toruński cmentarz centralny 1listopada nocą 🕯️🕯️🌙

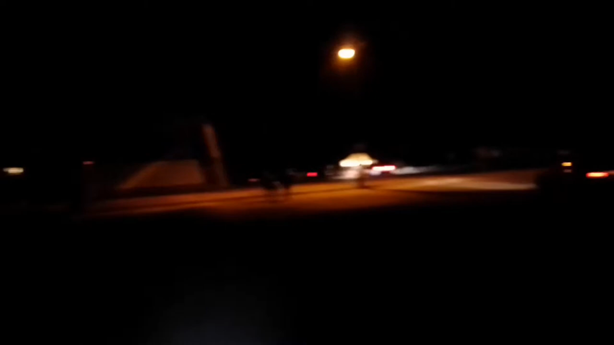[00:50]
Wiadomo, że Dzień Wszystkich Świętych ma głównie wymiar duchowy, no ale taki wizualny, wizualne doznanie. Też zawsze było fajne popatrzeć sobie jak wygląda. Otóż mamy wjazd z główną bramą po lewej stronie.